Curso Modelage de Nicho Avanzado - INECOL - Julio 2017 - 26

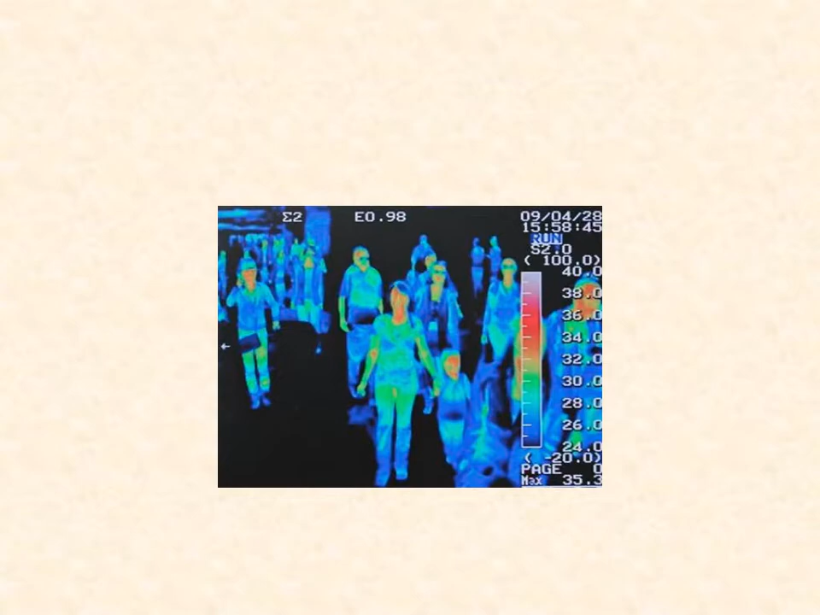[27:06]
Bueno, esto es lo que se usa en los aeropuertos.
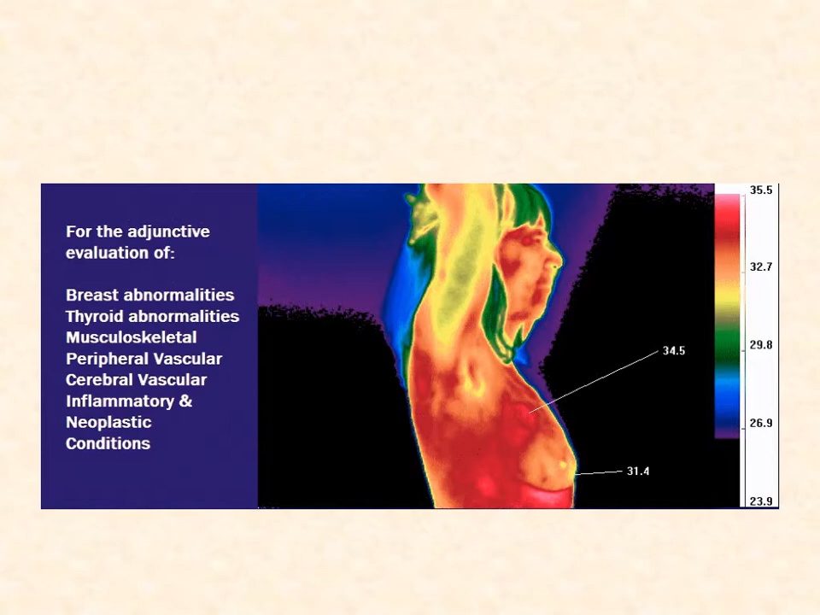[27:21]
Han tratado de estarlos explorando también para identificar zonas en donde tú tal vez puedes tener cáncer.
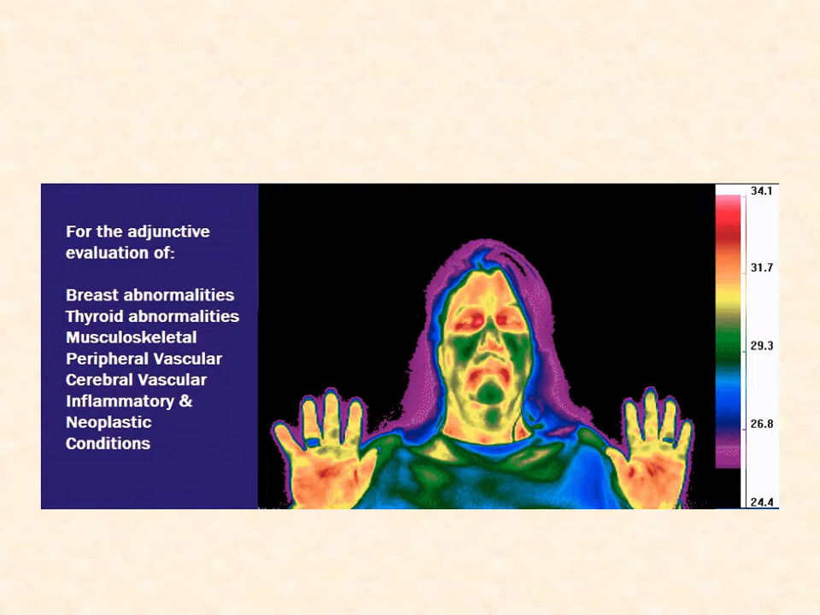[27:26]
Por ahí hay una foto de una señora que tenía cáncer en una pierna versus en otra, aquí.
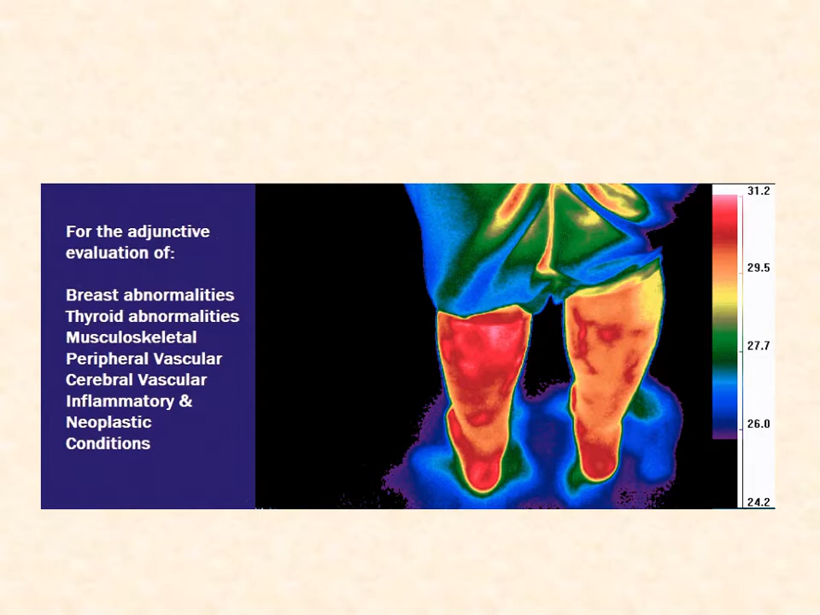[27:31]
Y con imágenes de sensores remotos pudieron verla.
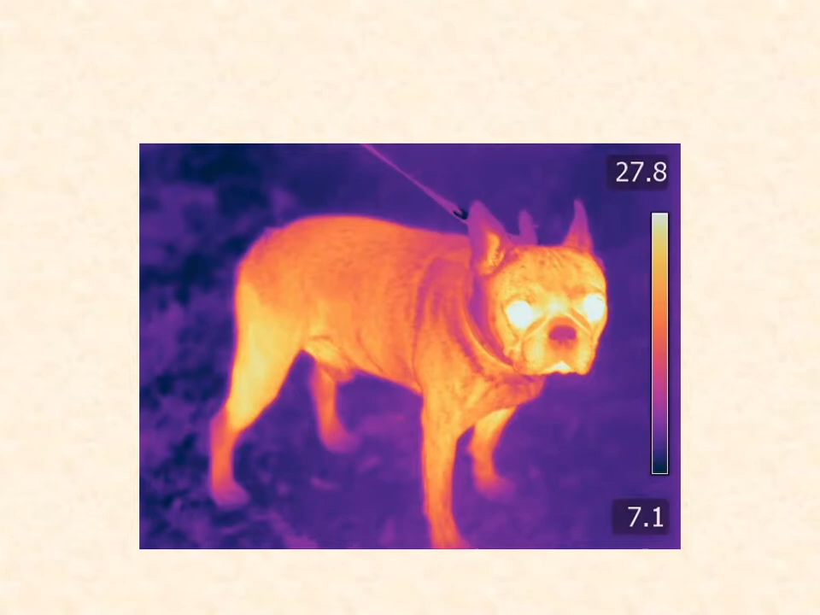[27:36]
También puedes usarla para cosas que no son tan útiles, ¿verdad?
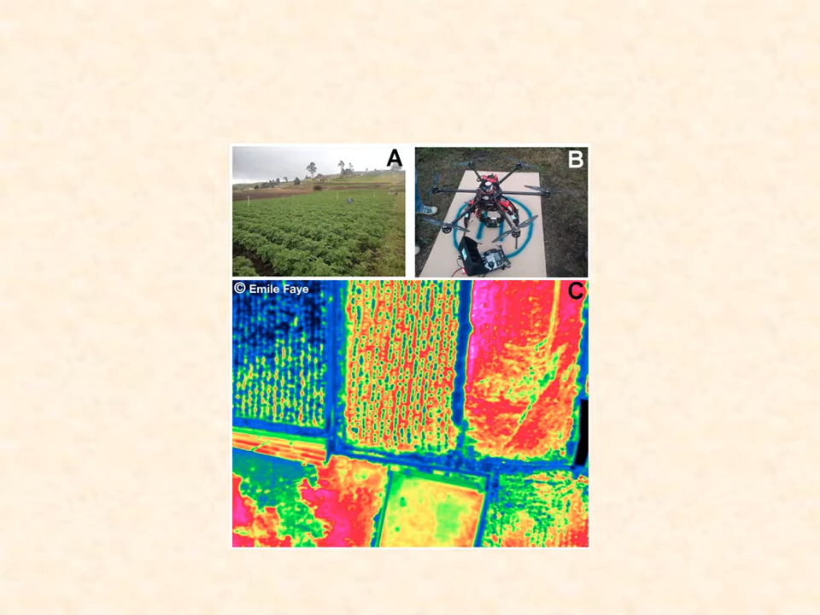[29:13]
Esto es una figura que me pasó Danilo Yáñez de Ecuador, y ellos están trabajando explorarlos para hacer modelos como modelos de nichos, y la idea aquí era estas plantaciones de papa en los Andes y ver si yo enfermo papa, por ejemplo, si tengo papa enferma, si yo puedo identificar alguna firma espectral de esas zonas, ¿verdad? Y sí.